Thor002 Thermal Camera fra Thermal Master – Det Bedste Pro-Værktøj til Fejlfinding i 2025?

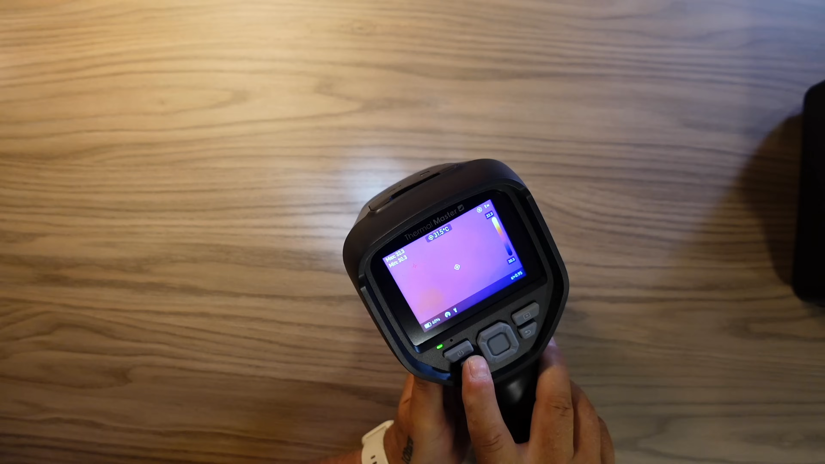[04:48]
And if I hold the LED-pair-knapper down here, I will get my laser pointer here.
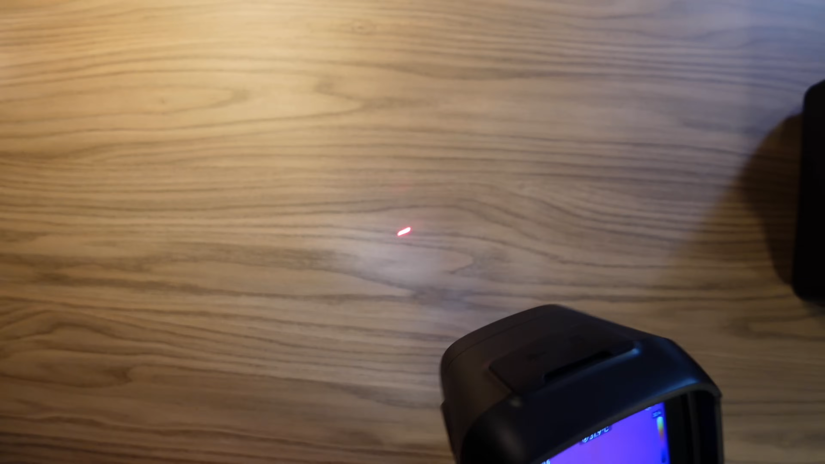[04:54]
So you can be able to see the temperature on the right.
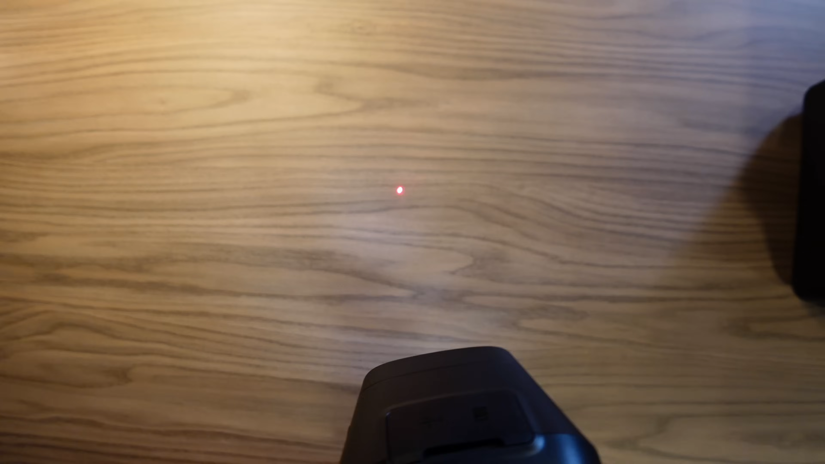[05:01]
It can be a little bit difficult to see, but there is a guidance here with the laser. We hold the button down again.
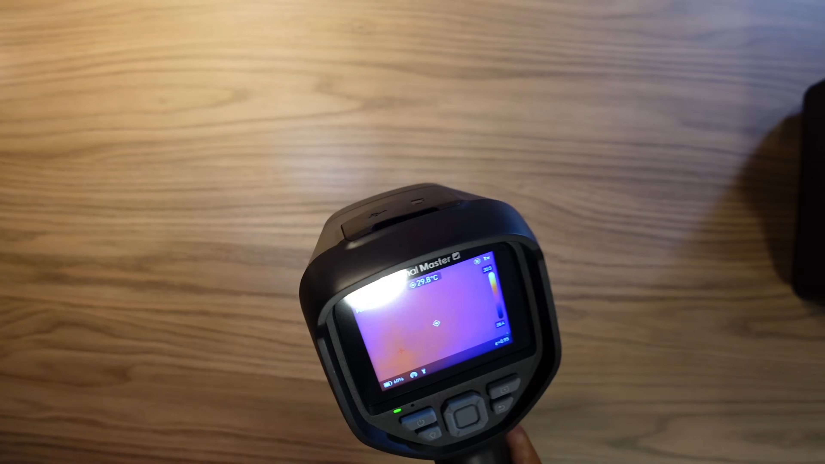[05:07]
And then the light is closed. And with a single try, so the LED-lyset also. It is a big, 3,5-tommer-skerm. And in the left side, the battery status. I have activated Wi-Fi, which I will see in a little. The CV-10, which is here.
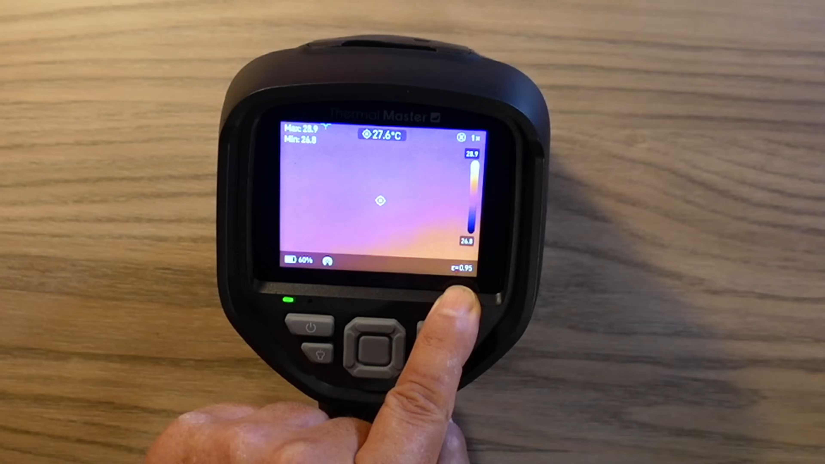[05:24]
On screen: spot 27.6°C
And that has been explained in a previous video. We see minimum- and max-vare-dier here. The front is on the screen. And we can see center-point. The with the big temperature here. We can see the zoom status here. We can zoom it up to 4 times.
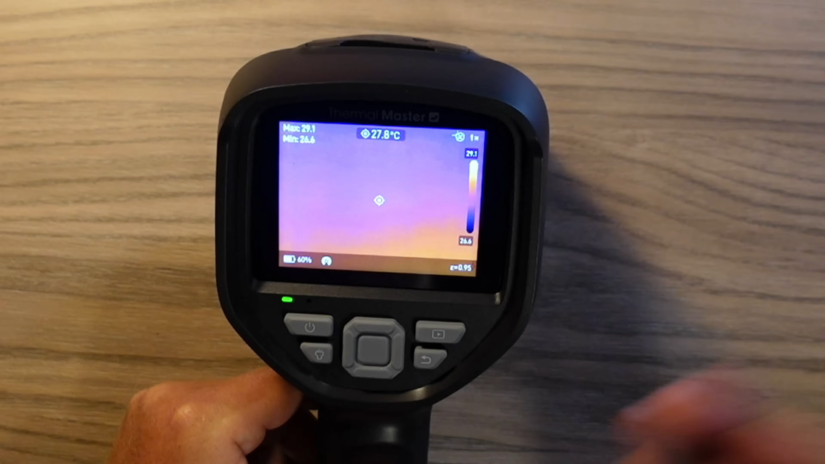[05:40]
On screen: spot 27.8°C
It causes the image to be degraded. But you can also zoom it.
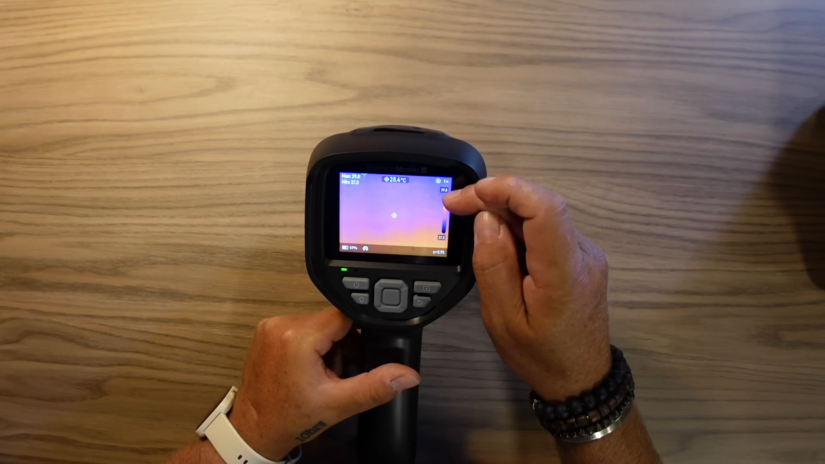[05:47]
So we have the temperature bar here on the right side. I have my lintekover on it. So we can see the
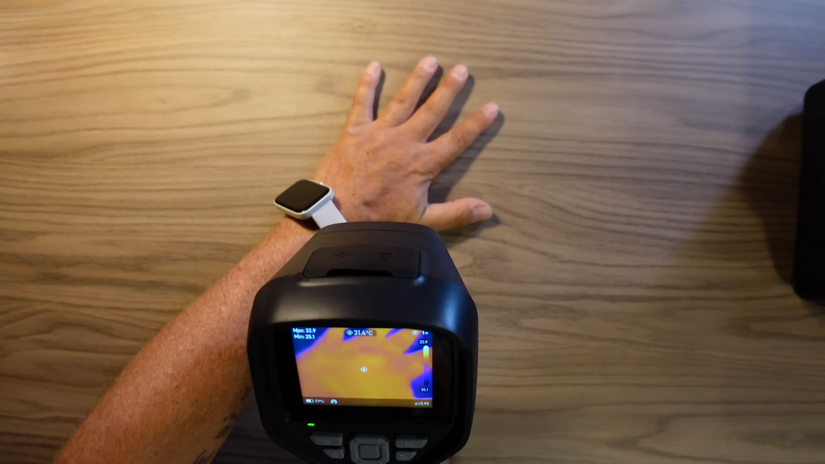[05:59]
On screen: spot 31.4°C
temperature on my hand. 32,25 grader. I think it's warm in the middle.
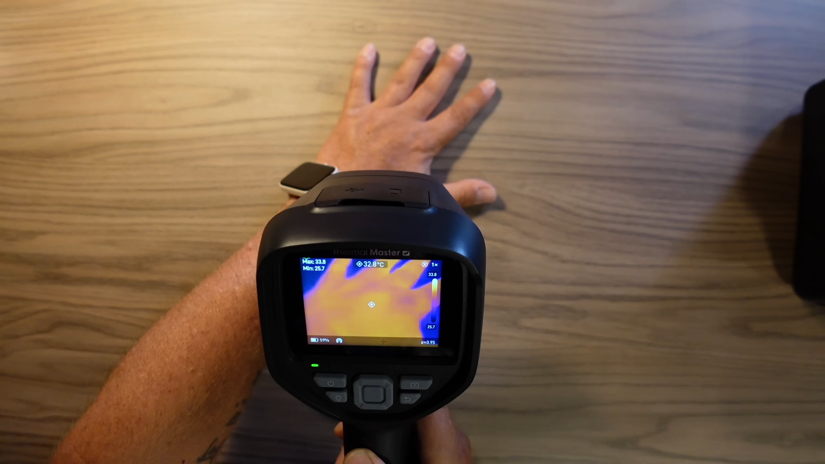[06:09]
On screen: spot 32.8°C
32,8 grader. We have the two focus points.
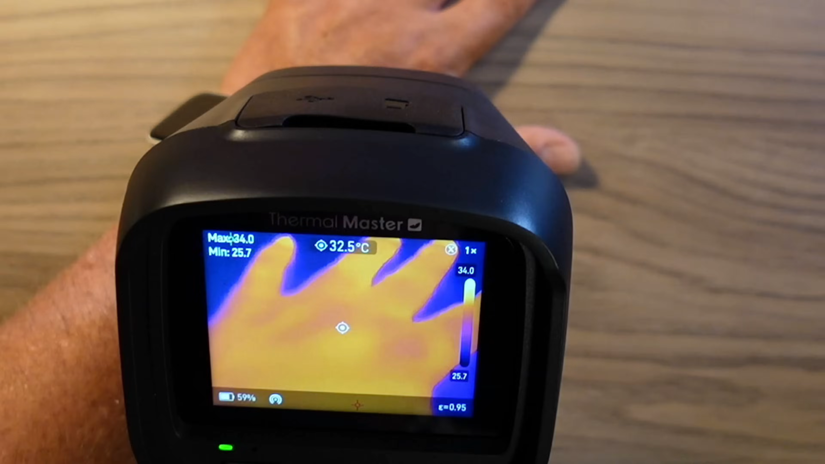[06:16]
On screen: spot 32.5°C
The red and the green ones are the minimum temperature. And the max temperature on these focus points.
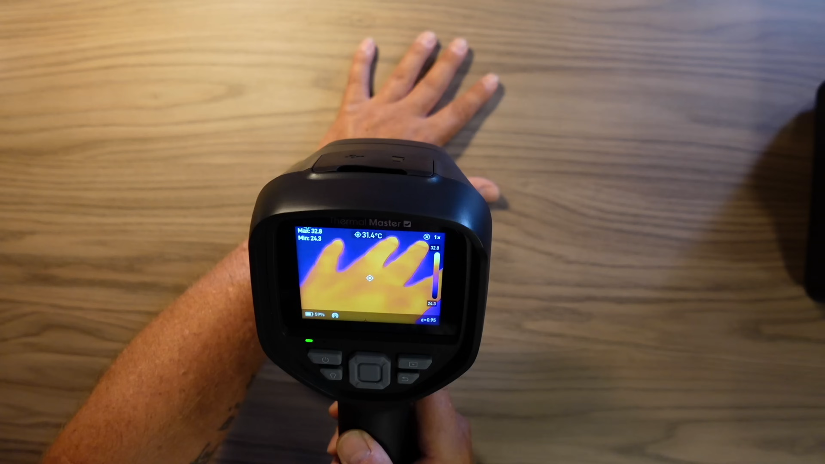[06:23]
On screen: spot 31.4°C
Let's look at the button on the front. We have a LED lamp.
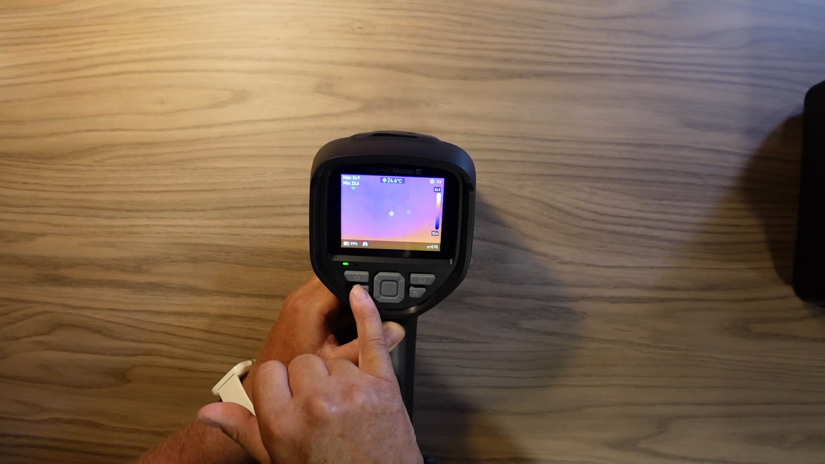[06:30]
The lamp tänder LED'en eller laser pointer'en. We have a play-knap. We have a return-knap. We have a menu system-knap. We try to play-knap. We have a mappe, which includes both billed and video. Because this camera can also take MP4-video. So it's a great deal. You can see a video clip on the screen. You don't need to transfer it to a PC or something.